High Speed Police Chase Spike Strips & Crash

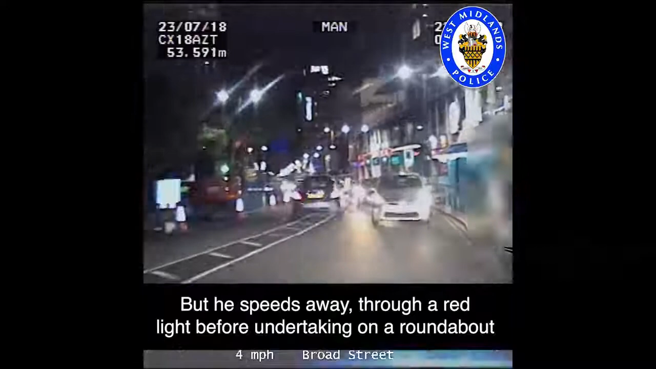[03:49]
Yankee Mike, Yankee Mike, Tango Charlie 25,
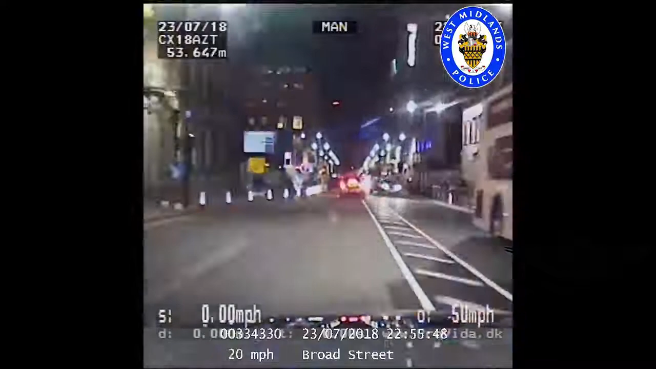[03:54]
priority message, we are Broad Street in the city centre with a vehicle filing to stop. It's Kilo Yankee one six Juliet Juliet Lima,
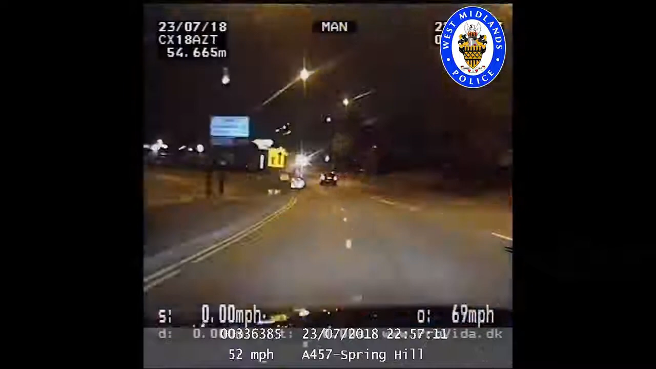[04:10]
still medium risk Wyham as he performs an undertake and we are seven zero in a three zero. Confirm the pursuit is authorised please Wyham. Oh my god, oh my god. Found the police, found the police, found the police, where?